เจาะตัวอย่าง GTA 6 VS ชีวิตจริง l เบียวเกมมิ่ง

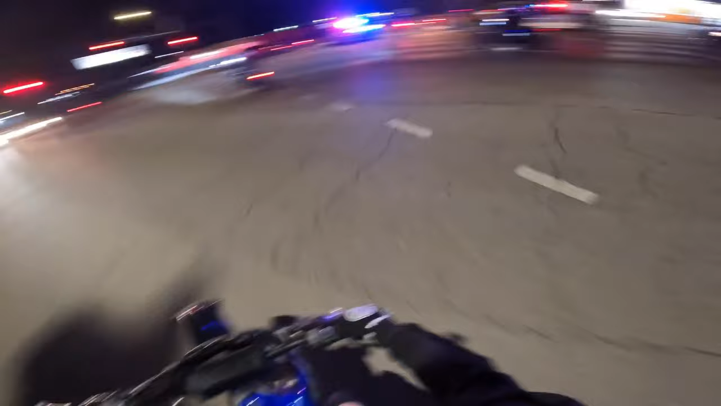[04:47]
อย่างที่ทุกคนเห็นในคลิปตัวอย่างของ GTA 6 ว่ามีแก้งมอตาไซน์หลักหลายรุ่นรวมกันบนทนุนใหญ่ที่ไมอมีโดยเรียกการทำแบบนี้ว่า Ride Outซึ่งการรวมกลุ่มทำแบบนี้